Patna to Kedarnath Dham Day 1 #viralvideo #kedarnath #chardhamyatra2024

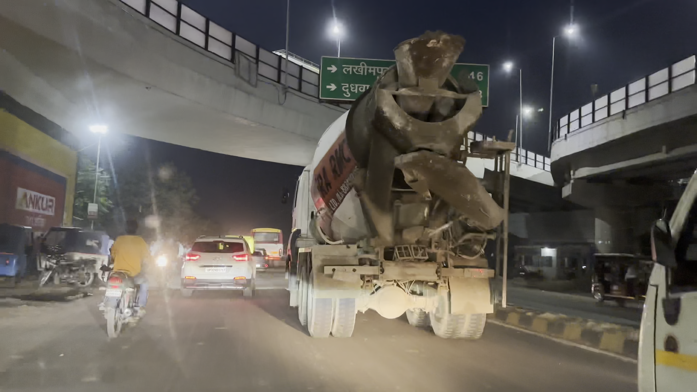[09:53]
फाइनली हम लोग पहुंच चुके हैं सितापूर एने स्टटी है और
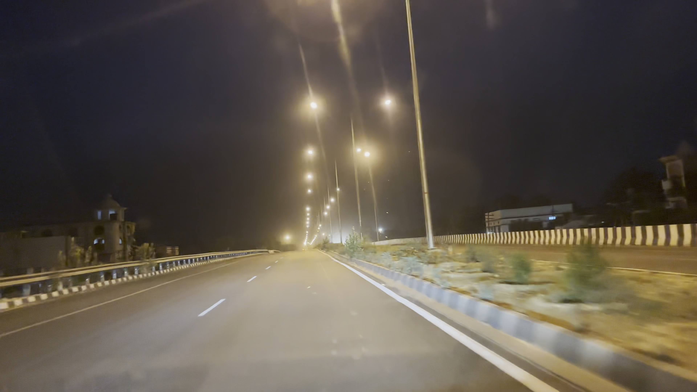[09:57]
साजहां पूर का बाइपास रोड देखिए कितना खूबसूरत है बहुत ही बहुत ही बेहतर तरीकेस को बनाया गया है लाइटिंग भी जबज़ोस्त है और गाड़ी उचल जा रहे है कही कही तिकत है वह तो देखिए हम लोग सीतापूर से तो आगे
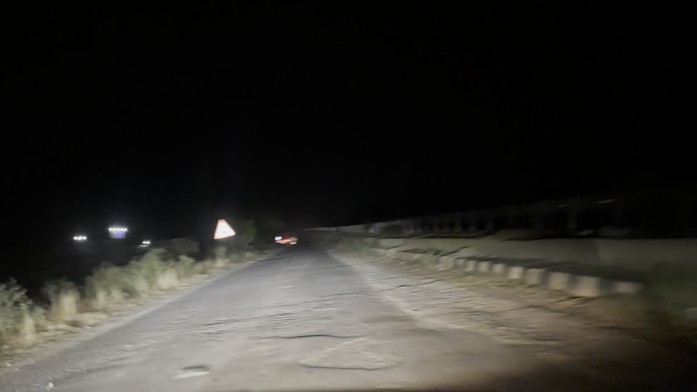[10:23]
निकले है लेकिन यह रोड जो है ना बहुत बंद है बंद बंद बता रहे है तो रूट परिवर्तन करके जाना पड़ रहा है जैसे यह देखिए फ्लाइओबर कर यहां बंदे पीछे भी अभी हम लोग को करीब भूमना
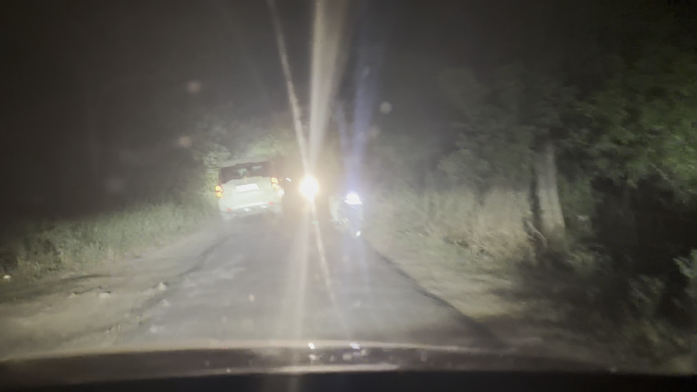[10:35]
पड�
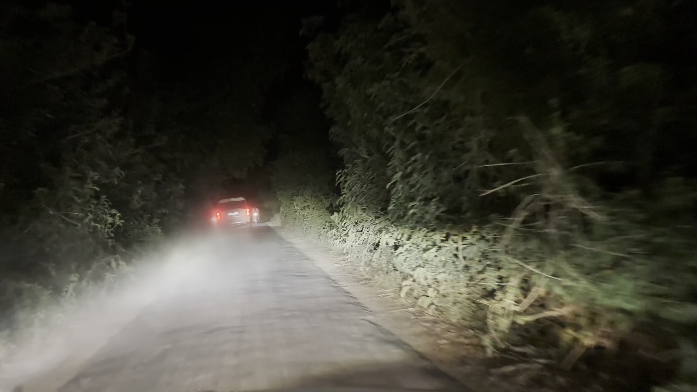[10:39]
फाइनली दोस्तों हम लोग
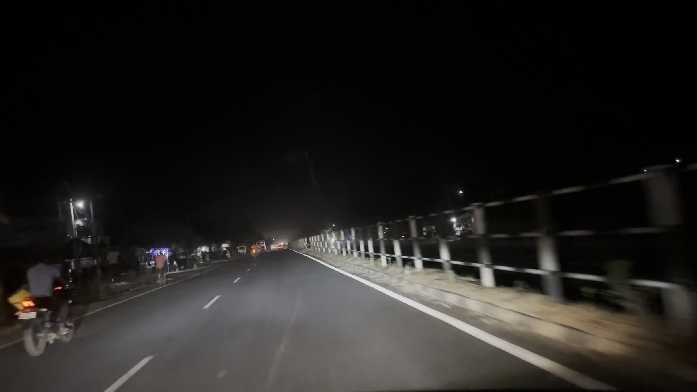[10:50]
गिरते पड़ते उड़ते फिरते हाइविप के ऊपर आ चुके हैं और पुना हमारी जो यात्रा है वह मुरादाबाद के लिए सुरू हो चुकी है दोस्तों हम
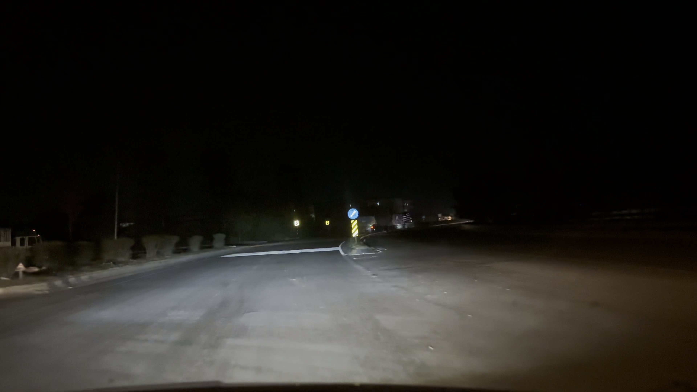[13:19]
रहे हैं कि जो बाई पास बना हुआ है सभी सहरों को बाहर बाहर ही लेके जा रहा है पहुंच चुके हैं और यहां से हम राइड जाते हैं तो राइड आपका हो जाएगा रामपूर सहर हम लोग मुरादाबाद बहुंच गए हैं
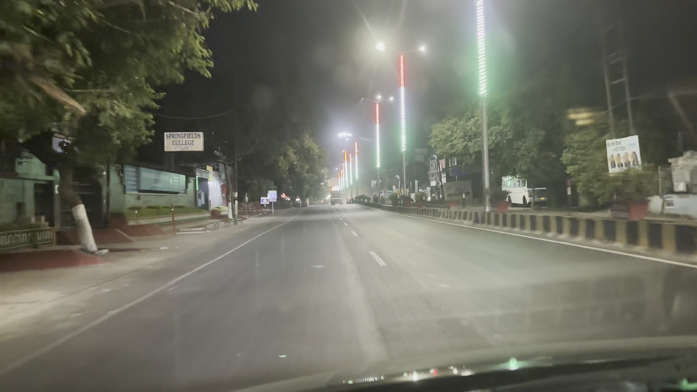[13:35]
मुरादाबाद में आपका स्वागा थे हम पहूंच चुके हैं चौधरी चरंशी चॉक
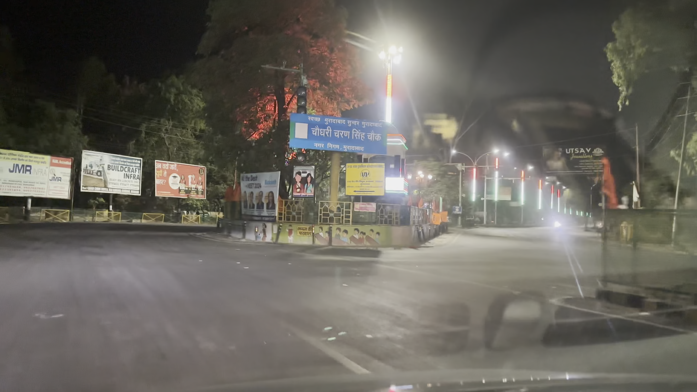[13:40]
ये गट there पहुंच ने एग साइड़ेड हैं यह कुछी पलों में हम लोग उनके पास में होगे ख़राब मिला था हम लोगो लेकिन किया का रस्ता है तो थोगा बहुत खराब मिलता है अंकेस भाई के घर पे पहुंच रहे हैं हम लोग पहुंच गए आंकेस भाई के पास हो चलिए मिलते हैं Mr. Ankes